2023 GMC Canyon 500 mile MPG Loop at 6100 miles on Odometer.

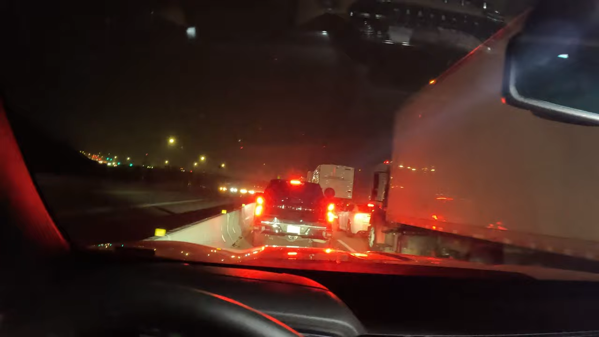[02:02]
well let me tell you what's going on here we are at santa clarita over by magic mountain north of los angeles and we are in pea soup there is absolutely a traffic jam here there are hundreds of semi trucks in the road here plus road